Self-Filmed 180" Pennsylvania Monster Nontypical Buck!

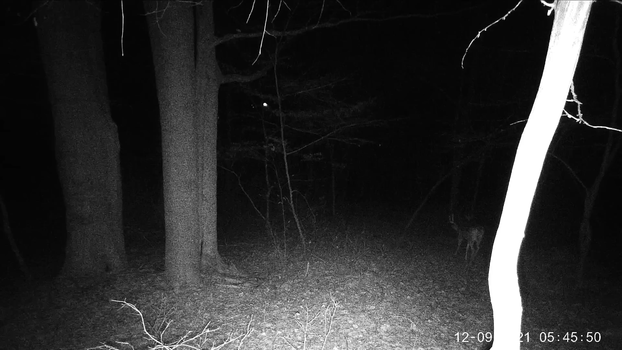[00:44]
Immediately, it was clear this buck was far bigger than any I had ever gotten on trail camera, let alone actually had the chance to hunt.